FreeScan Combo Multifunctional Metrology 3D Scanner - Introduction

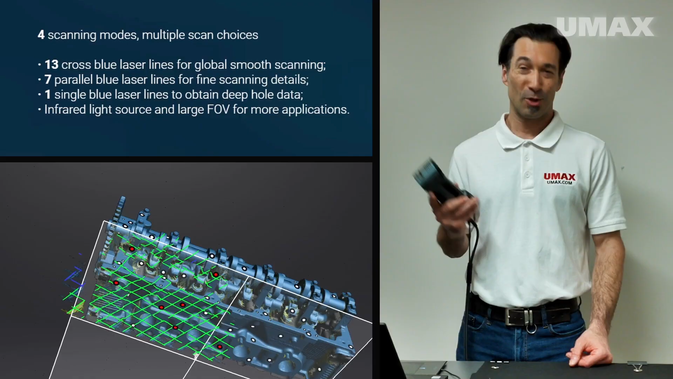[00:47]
13 pairs of diagonally crossed lines for glueable scanning,
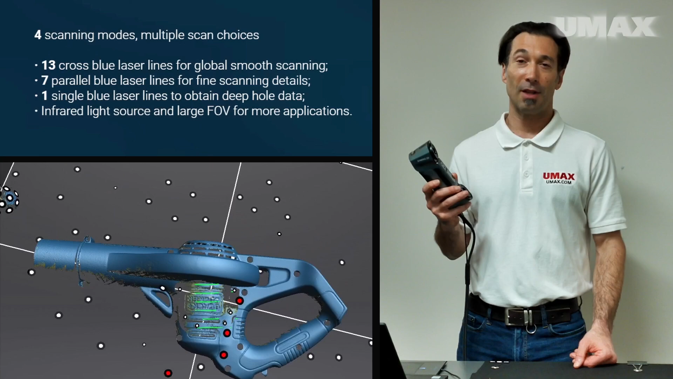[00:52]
7 parallel laser lines for fine detailed scanning, as well as a single blue laser line to obtain deep hole data.
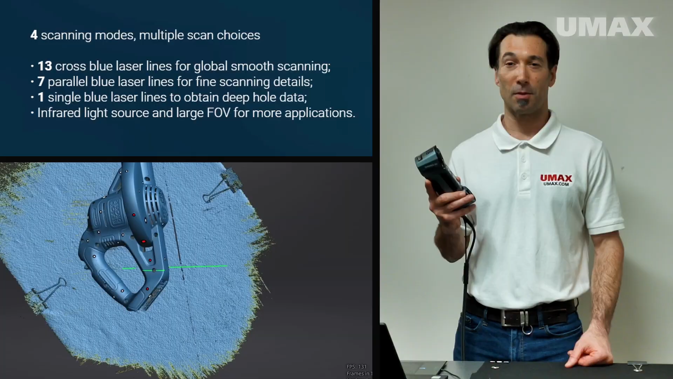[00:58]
It also has an infrared light source for rapid scanning without the need to use markers, and a wide field of view to take in large areas all at once.
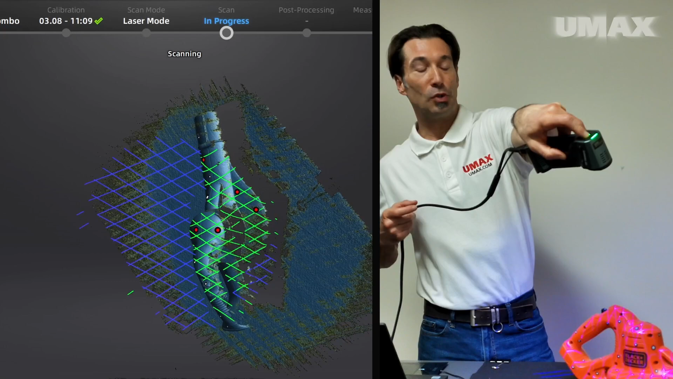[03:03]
While scanning, you do need to try and keep the scanner about 300 millimeters away from the object.
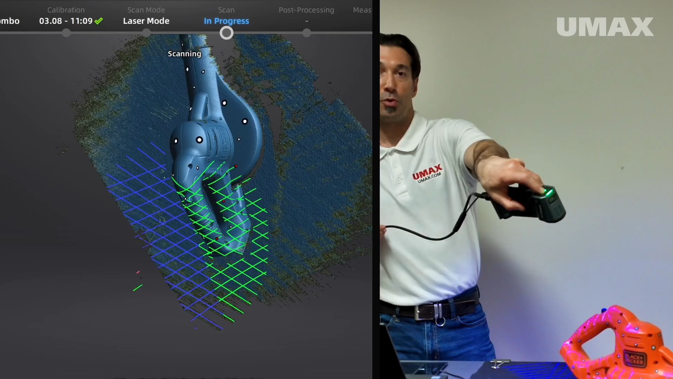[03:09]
The software itself does an incredible job of displaying whether or not you're maintaining tracking,
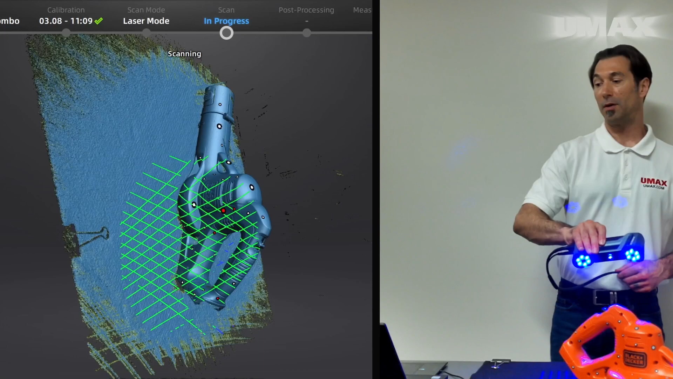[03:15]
whether or not you're too close or too far away from the object that you're scanning.
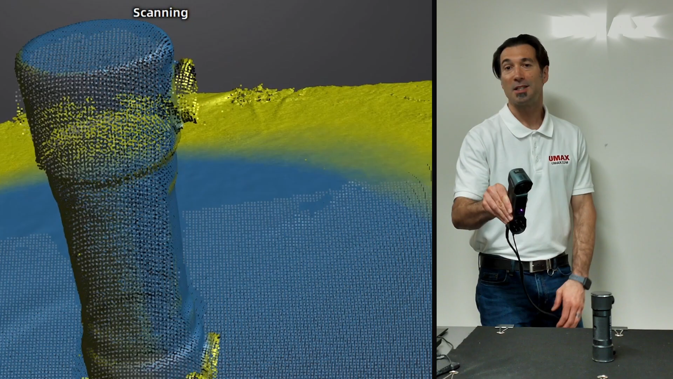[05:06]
Aside from curing superb laser scans, it also allows you to perform quick marker-free scanning through infrared V-cell.